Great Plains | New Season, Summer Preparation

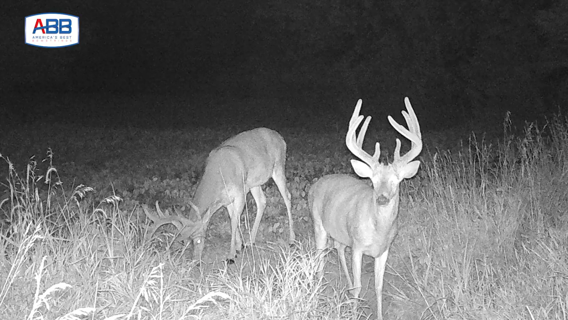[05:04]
I wouldn't be surprised at all. You can see a good deer here.